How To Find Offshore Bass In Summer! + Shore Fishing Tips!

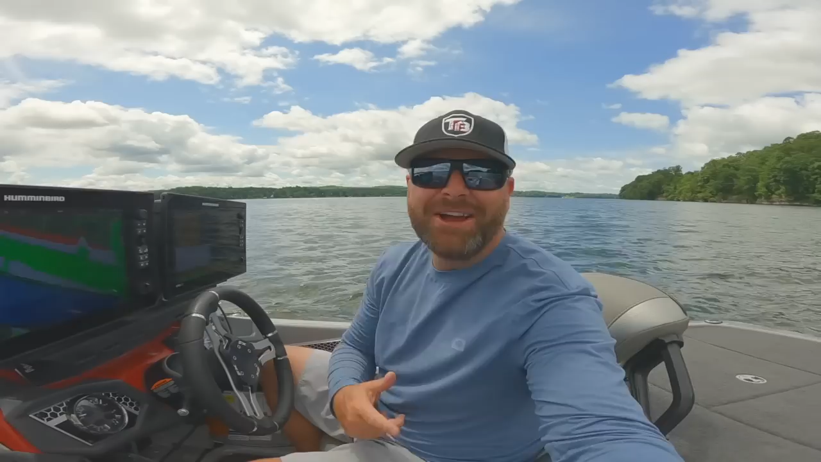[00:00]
What's up guys? Tim Little. Welcome back to Tactical Bassin. Today's video, another electronics video for you.
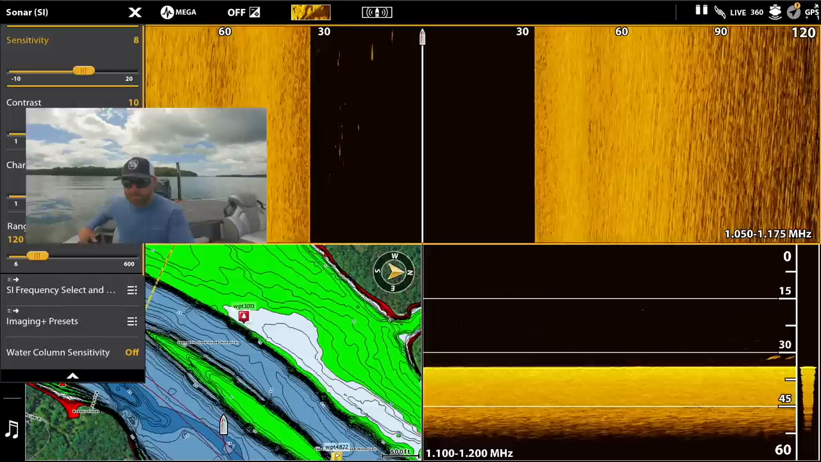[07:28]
So, a lot of times, I'm going to idle the edges first. Basically, the top and the bottom of the high spot or the ledge.
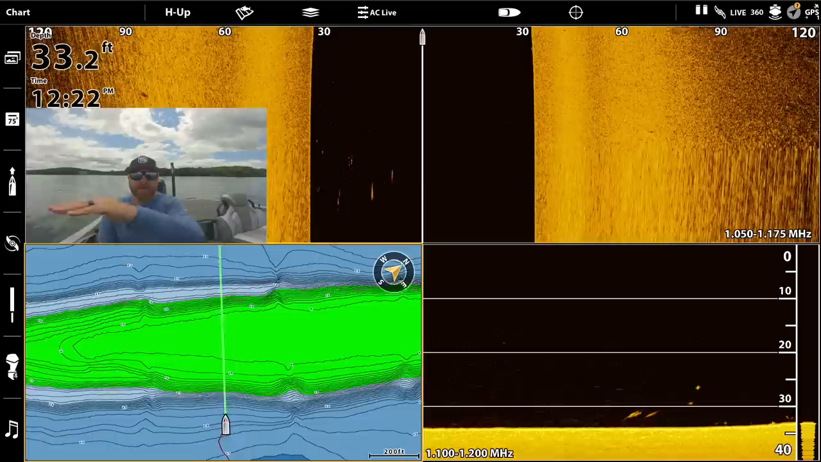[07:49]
On screen: depth 33.2 ft
And then, I will kind of fish my way around if I see fish. Idle my way around. Do some side imaging. Let's jump on top and see if we see anything. We'll go downstream and see if there's fish there. And then, when you find them, I like to waypoint them and then jump up front and then really dial in my casts with 360 and live. If you don't have, I've got some fish right here. Hanging off the little ledge.
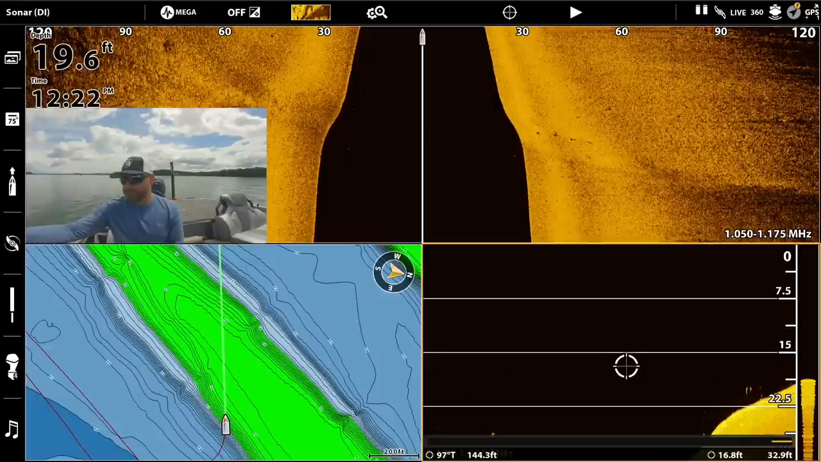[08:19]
On screen: depth 19.6 ft
There. What I'm looking for this time of the year, I'm looking for big schools.
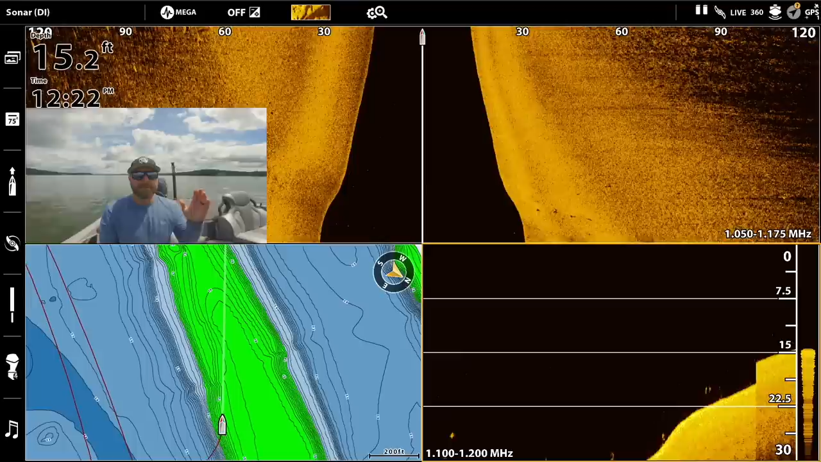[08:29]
On screen: depth 15.2 ft
I'm talking like 15 to 50 fish. You know, those bass, when they get schooled up on these ledges out here, it can be so much fun.
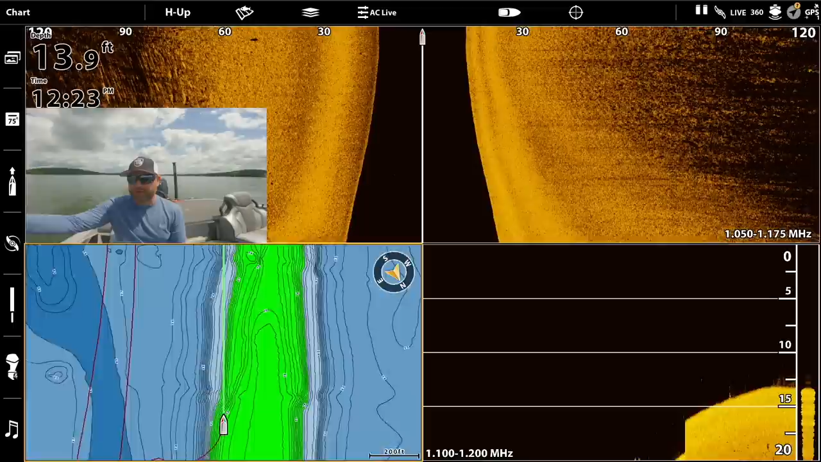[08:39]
On screen: depth 13.9 ft
When you get that school fired up, you can catch them every cast on a flutter spoon, you know,
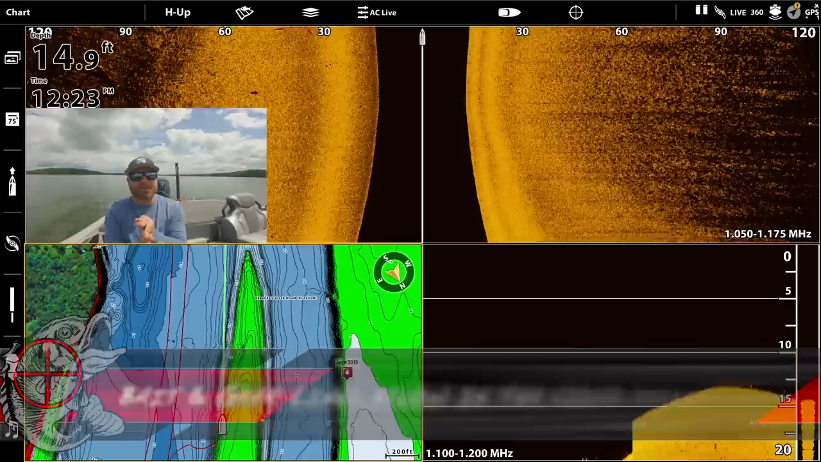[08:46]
On screen: depth 14.9 ft
a big nickels flutter spoon or a hair jig or some fish down here on down imaging.
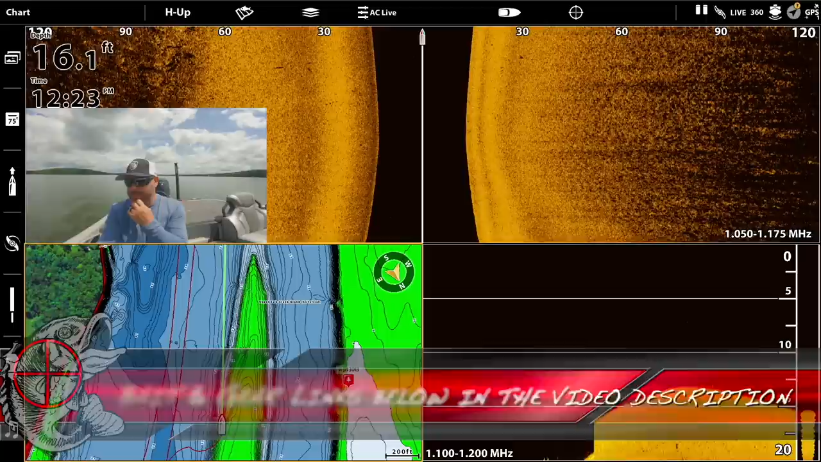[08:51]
On screen: depth 16.1 ft
Let me switch screens for you guys. You'll see them kind of on the 2D as well. 2D is a little bit better at seeing the arches.
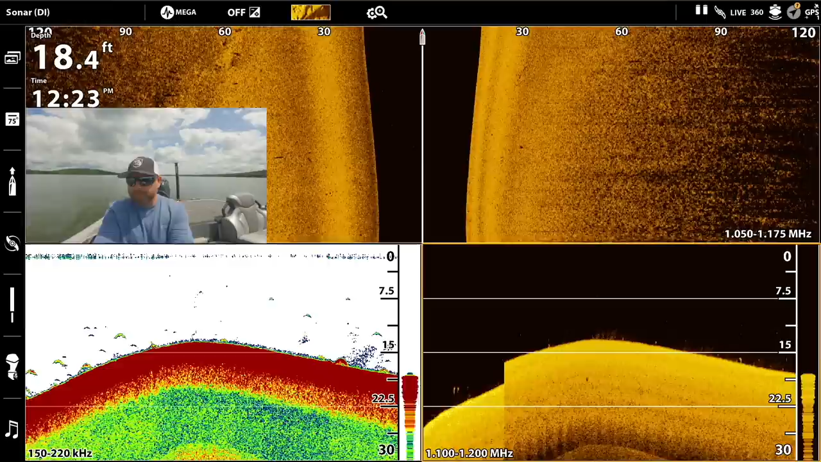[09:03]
On screen: depth 18.4 ft
Down imaging is a lot better seeing the air bladders. You'll see those white air bladders. But it's also better for... I like to run 2D and down imaging side by side for grass and trees brush piles. A lot of times a brush pile on 2D is going to look just like a grass clump. You can see we've got like a rock out here. You know, that's something you could waypoint and later on those fish will sit on it.
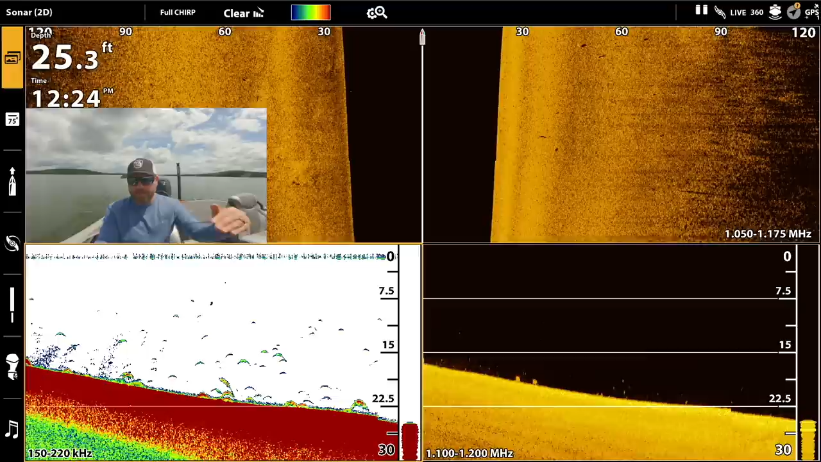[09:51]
On screen: depth 25.3 ft
See these arches right there? Those are fish, right? That's the sonar ping going over and coming off of their back. Let's jump back over here to the map.
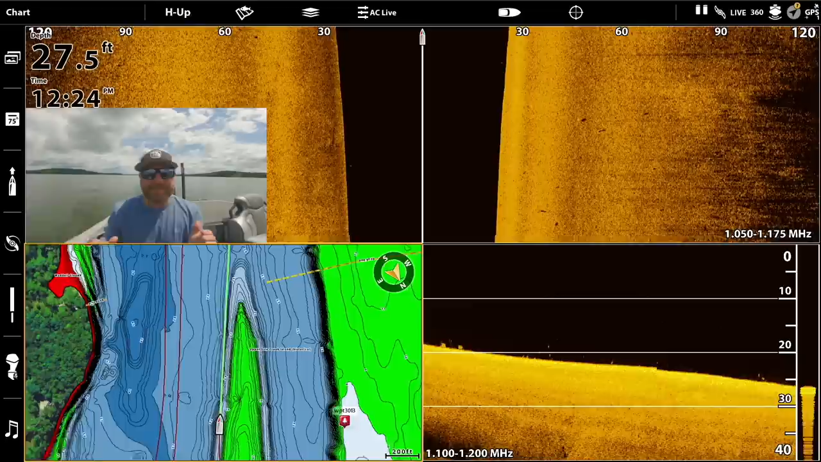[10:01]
On screen: depth 27.5 ft
So now that you kind of know what to look for, you can see how it's just a lot of time behind your electronics. You know, you'll hear guys talking about a ledge fishing tournament or fishing ledges. And they'll idle for hours looking for those schools of fish. We're not going to do that today. So hopefully we'll find some fish. But you'll at least see the process and how this all works. Normally, I have this screen set up. I have this screen set up on this. This is an Apex 13 right here.
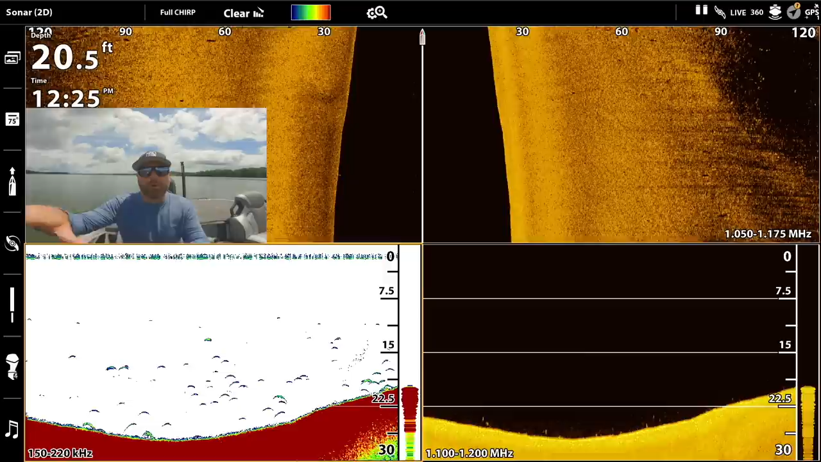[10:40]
On screen: depth 20.5 ft
And right here I have an Apex 13. And this is my map. But because I have one recorder with HDMI going out recording off of this one, I made this screen for you so you can see the map as well.
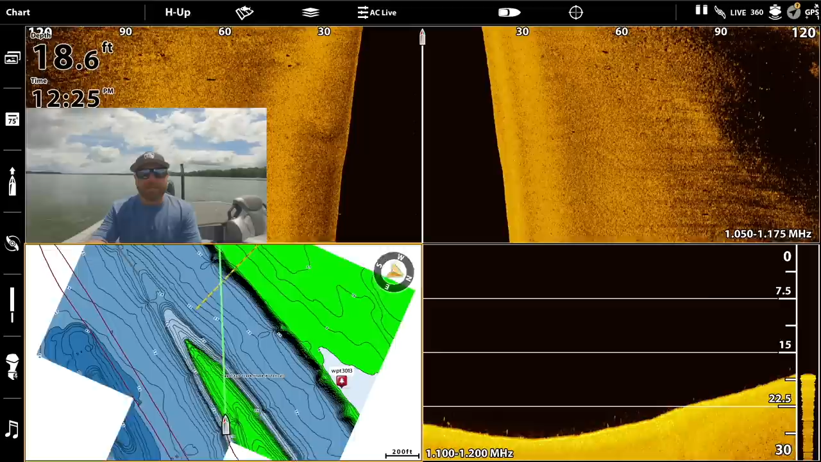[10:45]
On screen: depth 18.6 ft
But normally, know that I have this screen down here where the map normally is.
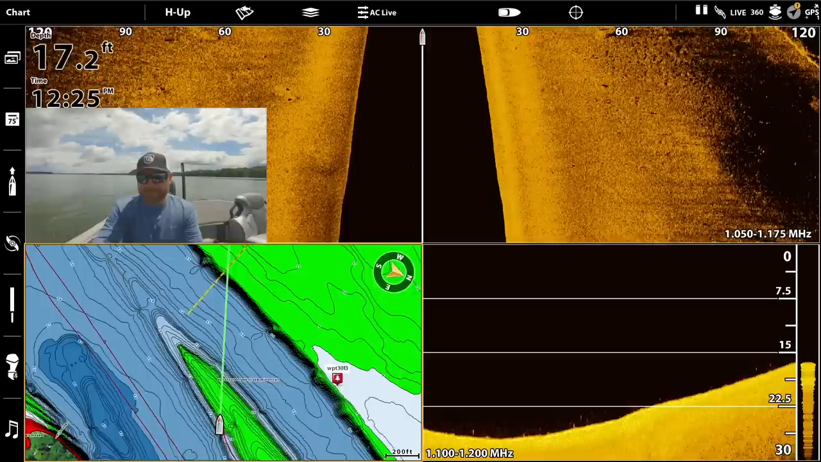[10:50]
On screen: depth 17.2 ft
It looks just like this. Side imaging, 2D, down imaging. So I can get a real good picture of what's going on.
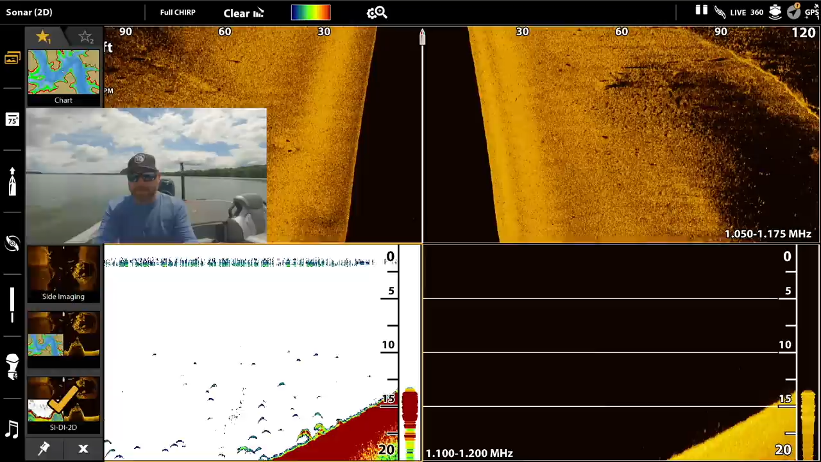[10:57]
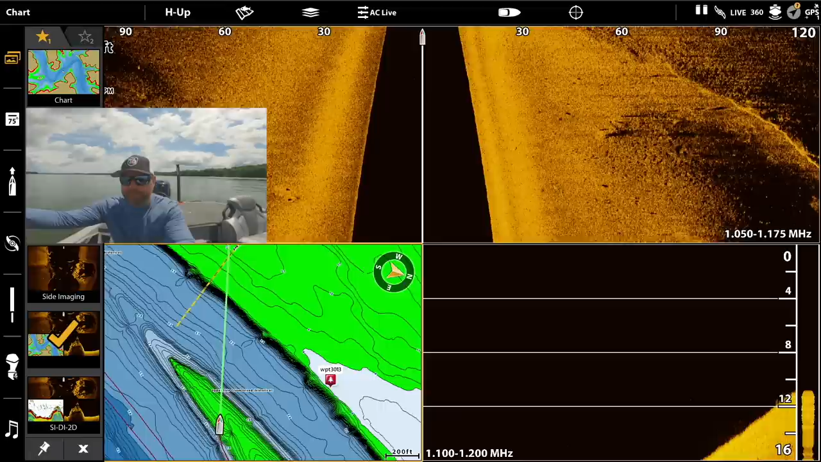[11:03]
But I wanted you guys to see the map too so you could really see the stuff I'm looking for.
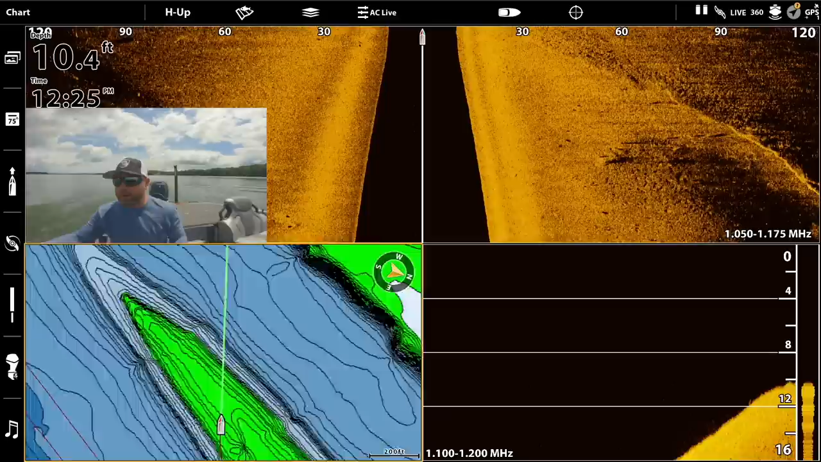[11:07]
On screen: depth 10.4 ft
So now we're up on top. We're coming up on top of this high spot. You can see, guys, we're in the middle of the Tennessee River. We're in the middle of nowhere. We're just looking for high spots. Looking for those ledges, those breaks. Those fish are going to come out of the backwaters. Some of them, a lot of them are going to stay. Well, some are going to stay. A lot of them are going to come out, get in that current, and they're going to come out to these high spots, these ledges. If you can find a rock pile or a big tree or something like that